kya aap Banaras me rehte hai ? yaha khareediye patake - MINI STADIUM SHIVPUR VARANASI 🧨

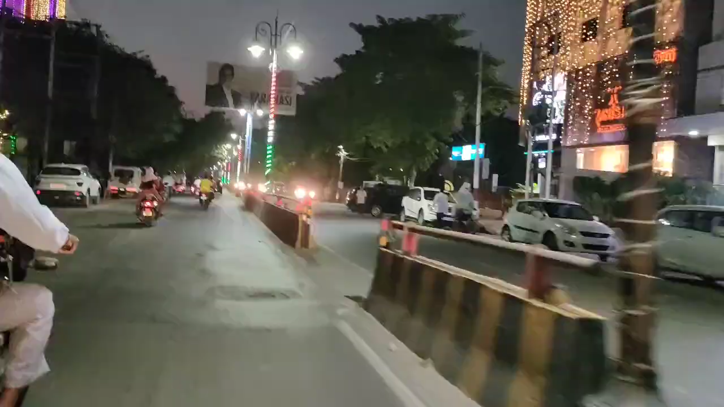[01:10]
यहाँ जो स्कूटी में जो जा रहे हैं इनके पीछे पीछे हम जा रहे थे, क्योंकि क्रैकर्स आजकल मार्केट में नहीं रखा जा रहा है,